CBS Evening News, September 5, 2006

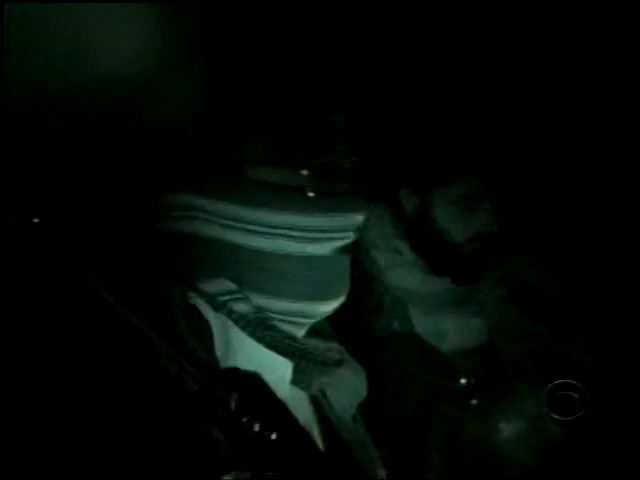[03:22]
To get out of Taliban controlled areas, you have to travel on roads they have mined. So we were given an escort to navigate around the deadly bombs.
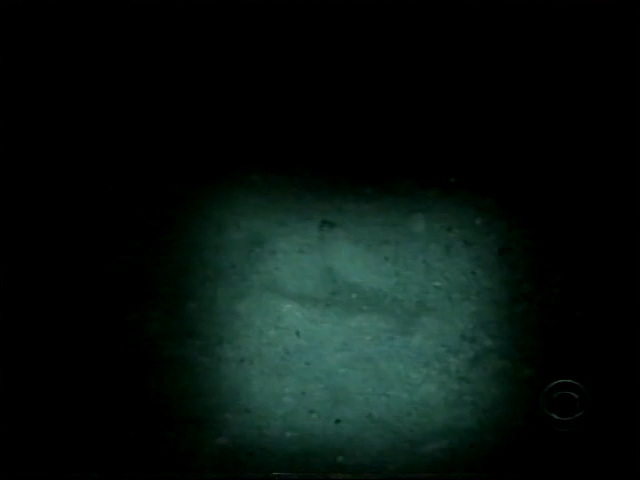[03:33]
Here he's marking one with his foot while our driver inches past.